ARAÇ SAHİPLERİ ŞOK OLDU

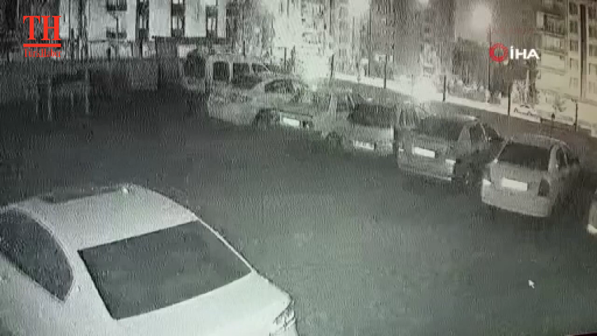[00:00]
İstinad duvarının yıkılması sonucu 6 araç uçuruma yuvarlandı. O anlar güvenlik kamerasına yansıdı.